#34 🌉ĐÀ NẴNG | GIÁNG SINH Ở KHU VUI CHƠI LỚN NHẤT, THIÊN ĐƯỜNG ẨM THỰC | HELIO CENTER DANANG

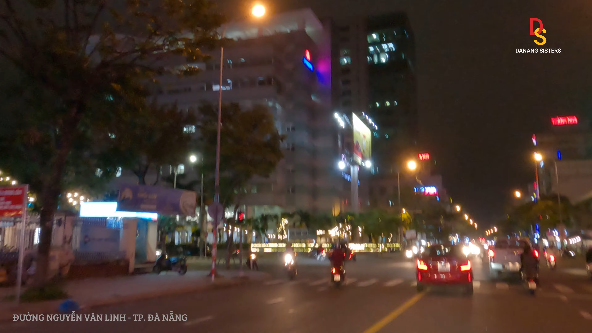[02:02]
loa, các linh kiện máy tính đó. Ở phía trước mặt mình sẽ là đường Nguyễn Văn Linh. Đường Nguyễn Văn Linh được mệnh danh đó là một con đường tài chính, bởi vì ở trên con đường này thì các bạn có thể tìm thấy được tất cả các ngân hàng ở Việt Nam.
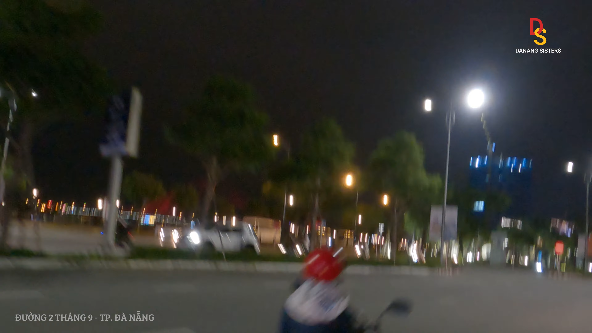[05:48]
Ở bên tay trái của mình á là mình đang đi đến gần công viên APEC, một cái công viên mà được rất là nhiều người khi đến du lịch Đà Nẵng check in đây.
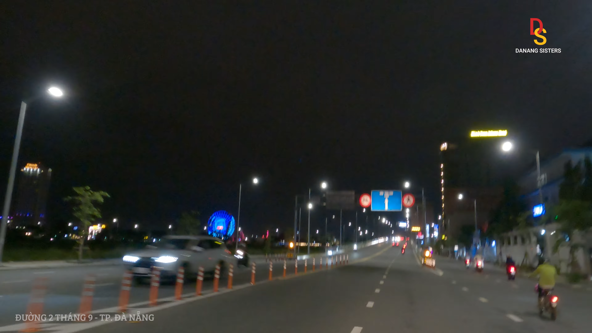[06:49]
Đây, đây là cái cầu vượt, nó bắc ngang qua khúc mà cầu Trần Thị Lý á, và nó sẽ có cái hầm chui nữa, rất là đẹp. Rồi, cái cầu này thì vừa mới được khánh thành vào năm nay thôi nha các bạn.
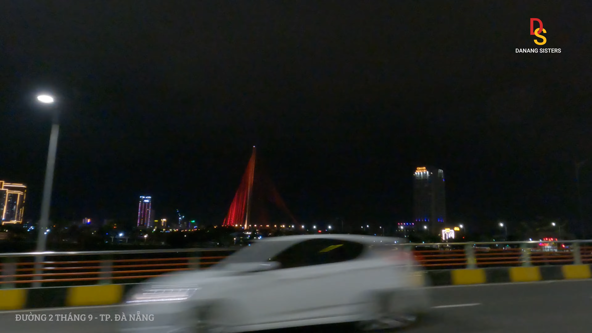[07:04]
Đó, mình sẽ quay lại cái thành phố về đêm, đèn rất là nhiều, lung linh, nhiều màu sắc.
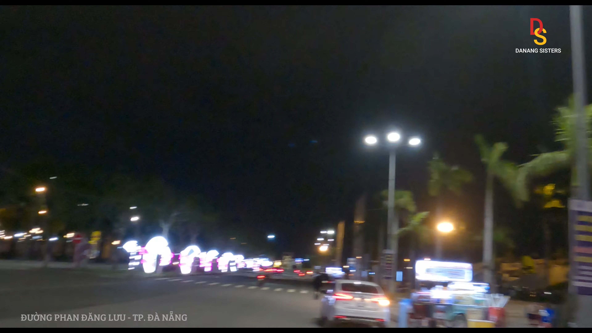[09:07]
Gọi là khu đĩa bay ở Đà Nẵng đó các bạn. Ở phía trước mình á thì sẽ là Sun World,